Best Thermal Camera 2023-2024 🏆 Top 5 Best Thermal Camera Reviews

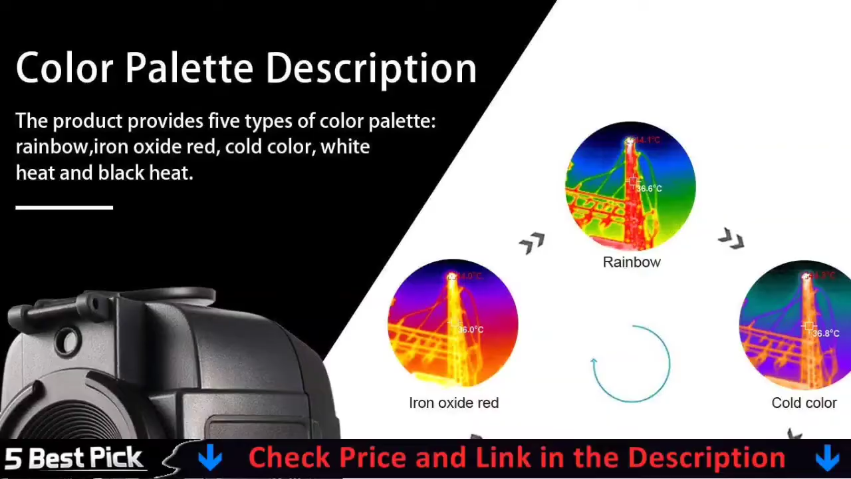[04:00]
beneficial to ensure a clear image of your housing system or your vehicle's engine.
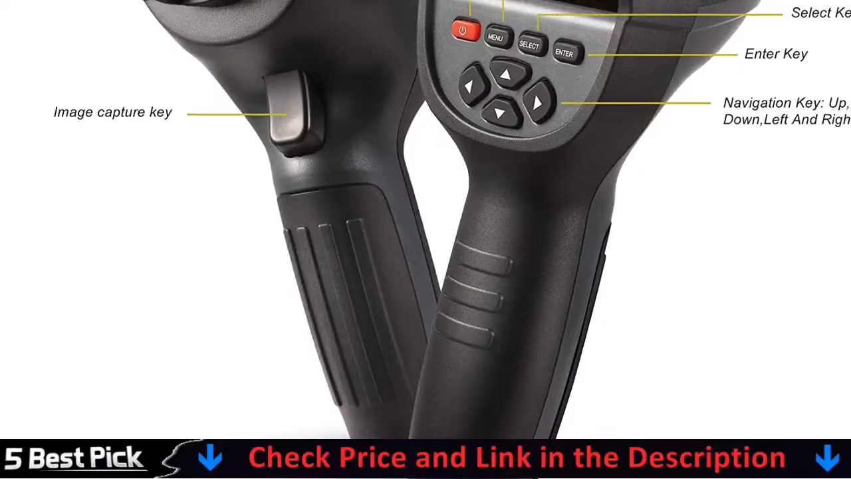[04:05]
This handheld thermal camera has a 3.2-inch color display screen and a high resolution of 320 by 240 pixels.
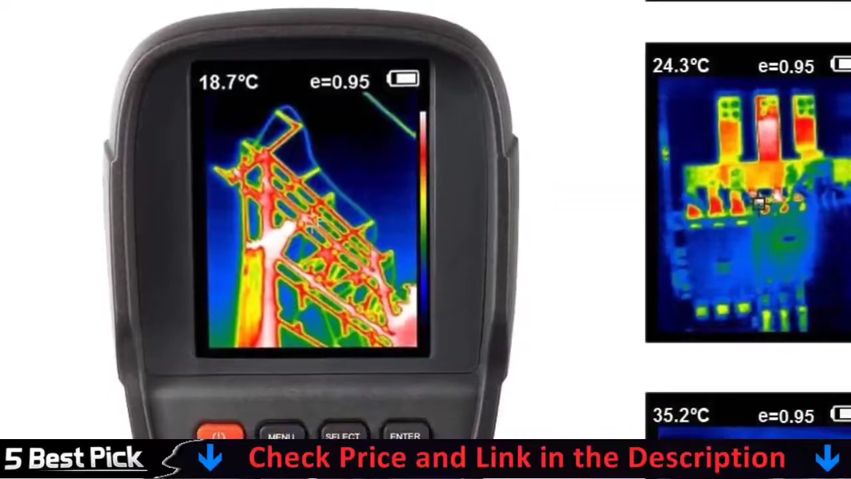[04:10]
A comfortable, lightweight grip makes it simple to use and prevents hand fatigue. Use the built-in 3 GB memory card to save images taken with this infrared camera for home inspections, firefighting, or even archaeology.
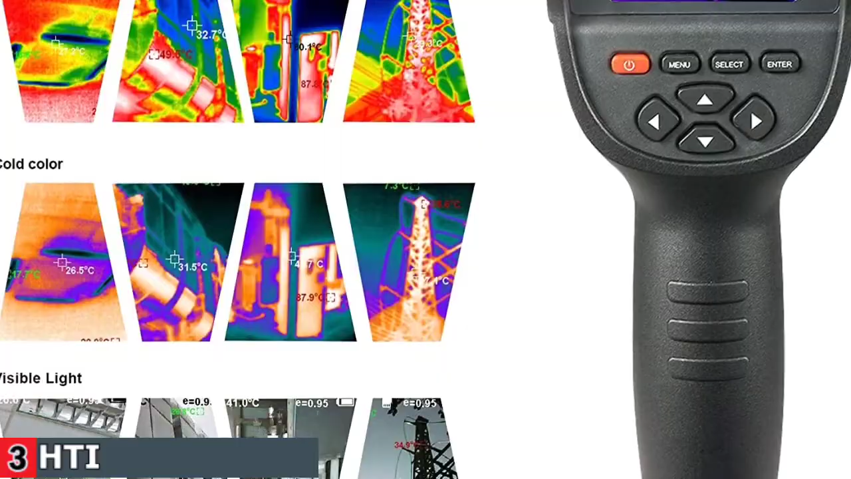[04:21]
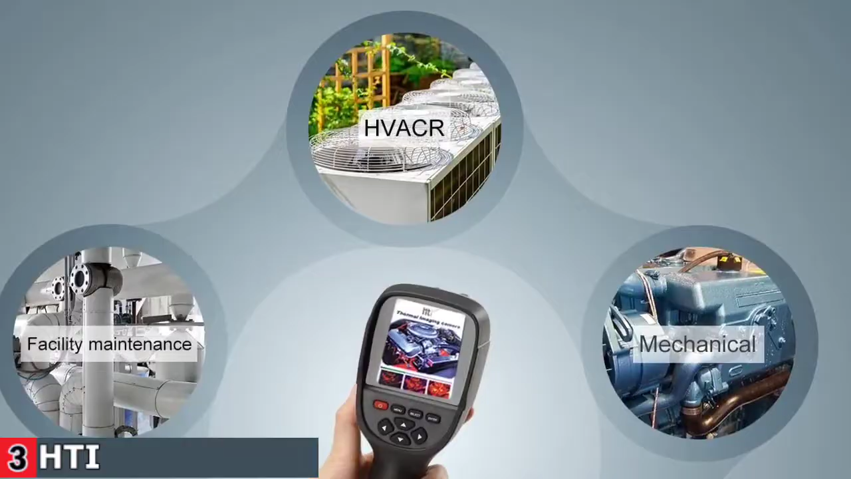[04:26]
You can also use the micro USB cable to connect the camera to your laptop, television, or other compatible device to view your photos or transfer files between devices.
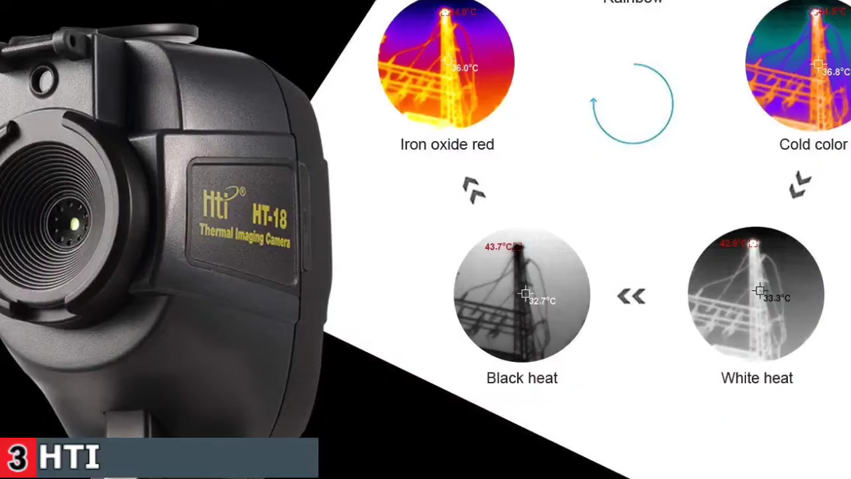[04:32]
The infrared camera has a temperature range of minus
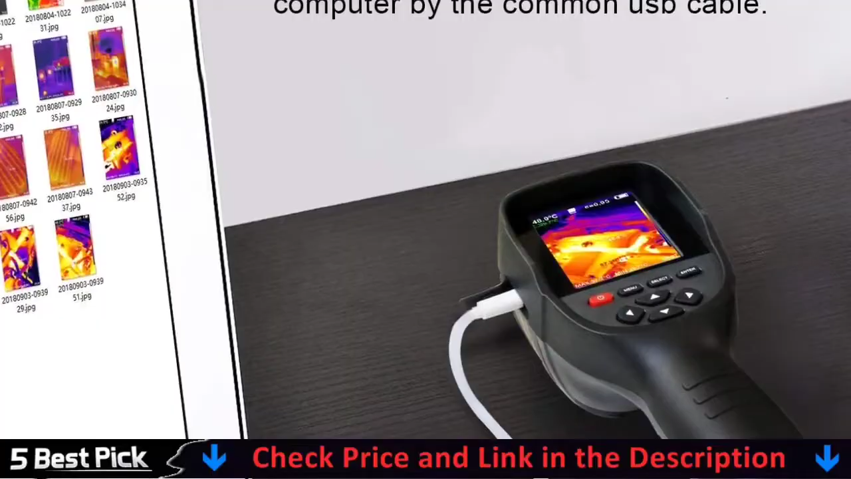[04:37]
4 to 572 degrees Fahrenheit and a measurement accuracy of 4 degrees Fahrenheit.
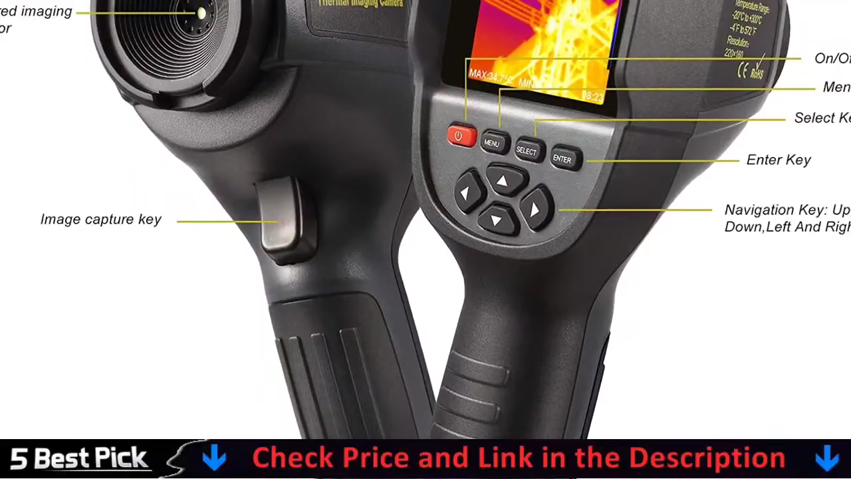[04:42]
The design and weight of the camera enables the user to comfortably hold and use the camera for an extended period of time.
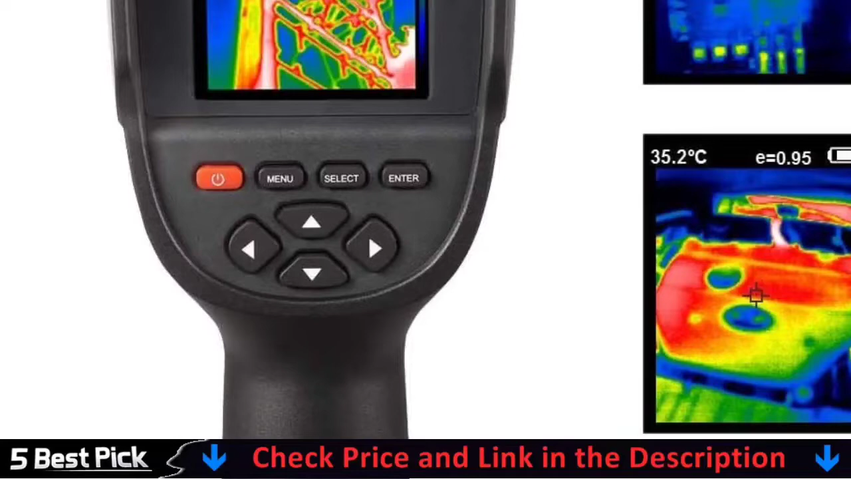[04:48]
On screen: spot 35.2°C
Large buttons for ease of use even with gloves on.
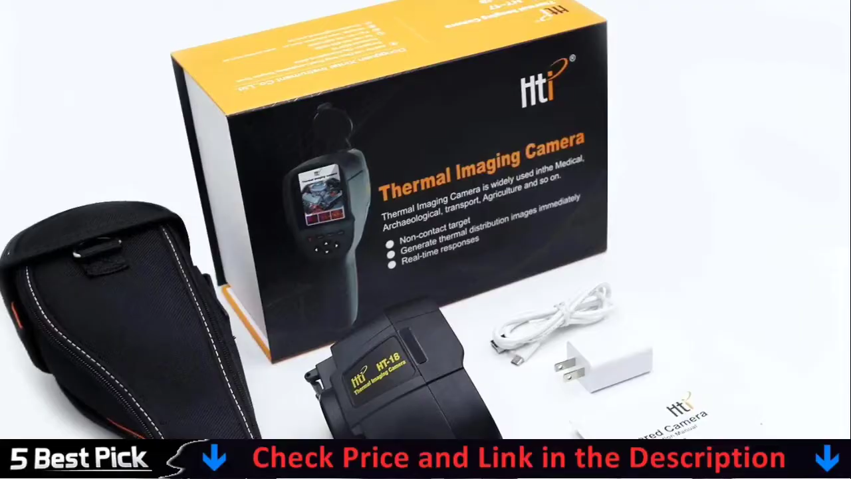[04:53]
Uncover the soft tape and charge it with the USB cable. You can also connect the computer to transfer pictures.
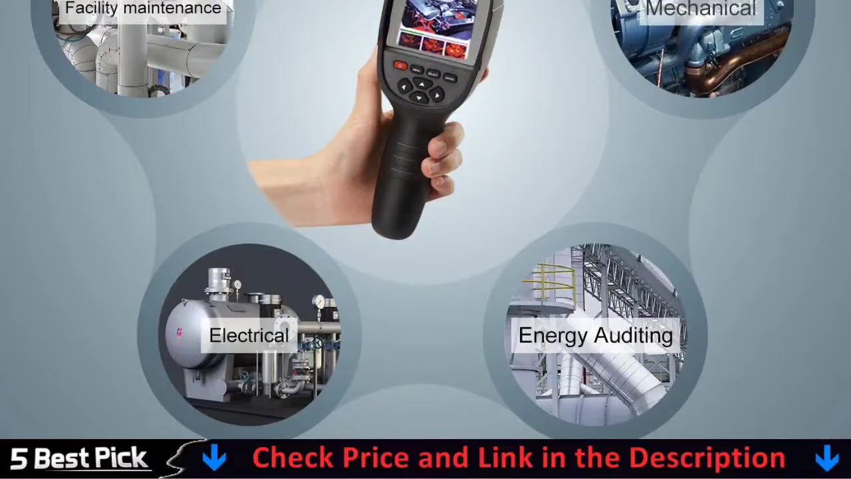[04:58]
The ring-shaped inline sensor design can effectively prevent the sensor from being damaged by collision.
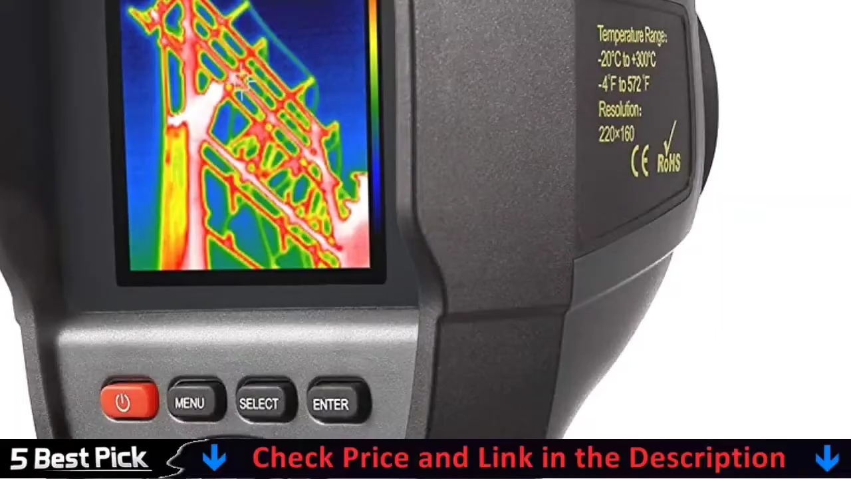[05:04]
The Ishintai infrared camera is used for detecting infrared radiation from object which won't be affected by the strength of any visible light. It performs in darkness as well as under sunshine.
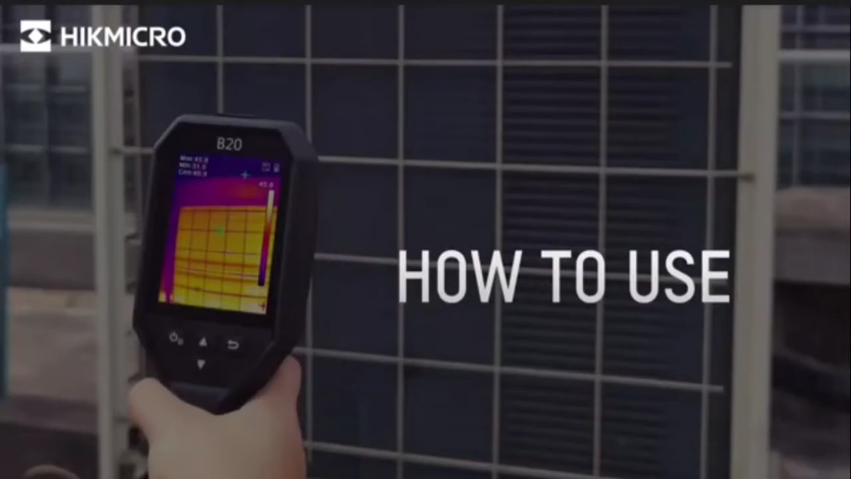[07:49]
Hikmicro B10 Thermal Imager is perfect for home inspections, missing insulation, air leak, water damage,
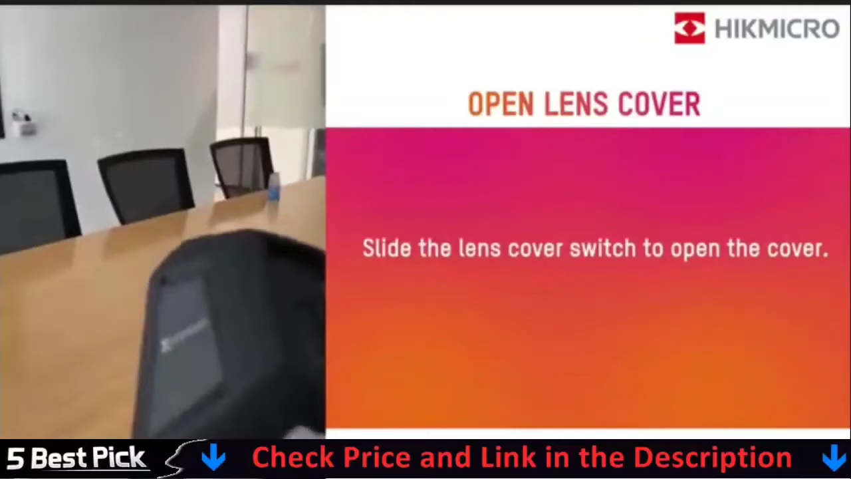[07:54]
facility maintenance, HVAC troubleshooting, and professional inspections of electrical and mechanical systems.
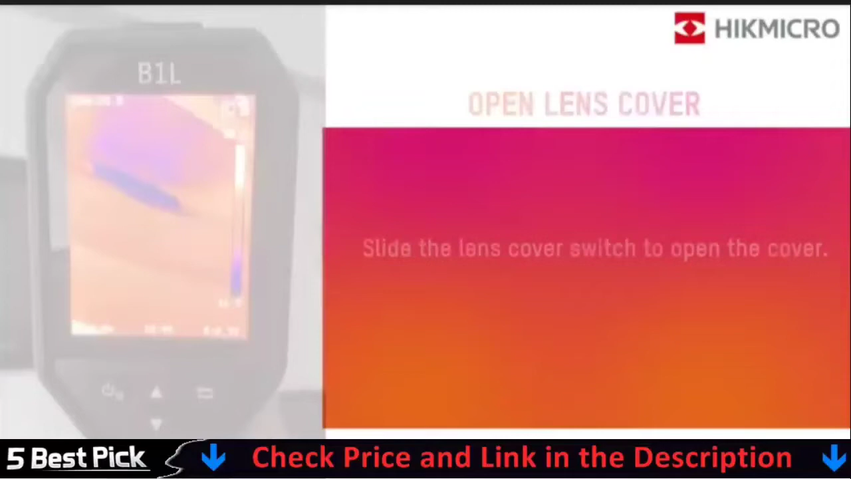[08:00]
With 256 by 192 IR resolution by 49,152 pixels and thermal sensitivity 0.04 degrees Celsius sensor and 2MP visual camera,
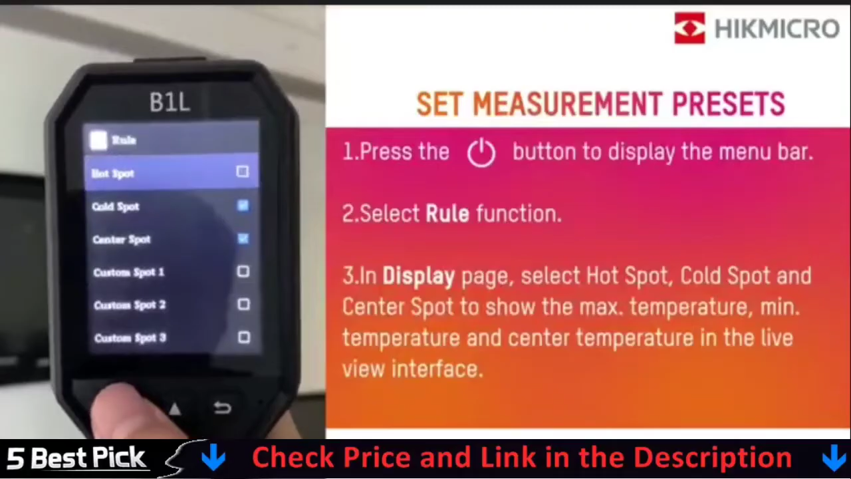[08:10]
B10 Thermography Imager provides high-definition images, and it is easier to spot subtle heat loss or gain.
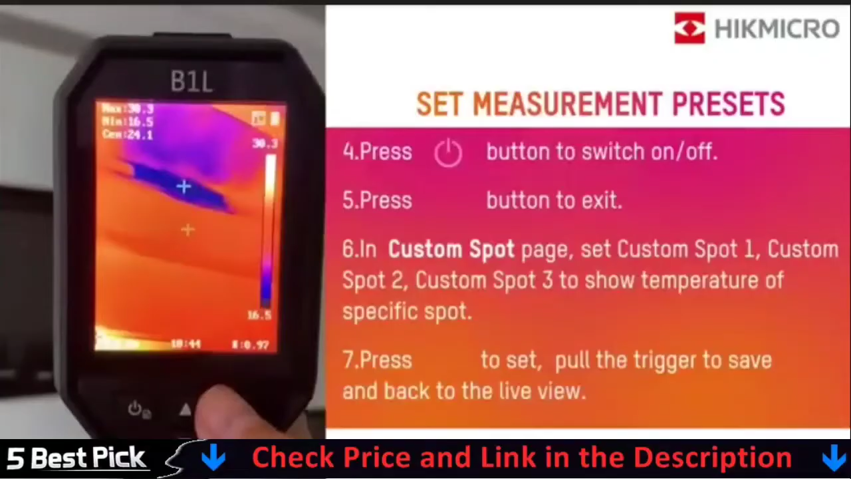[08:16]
Fusion blends key details from 2MP digital camera to the IR image, adding detail and clarity. PIP picture-in-picture overlays a fixed section of a thermal image onto a digital photo to clarify anomaly locations.
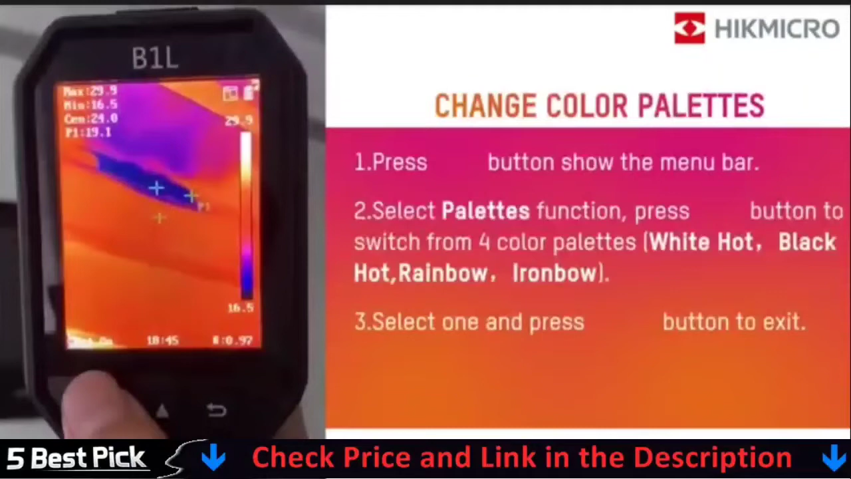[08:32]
Full-screen measurement in virtue of different presets checks everywhere at the very first sight. Measurement presets center spot, hot spot, cold spot, off. B10 offers a distinct perspective to diagnose temperature anomalies instantly. Hikmicro B10's thermal sensor provides a 25 Hz fast image frequency.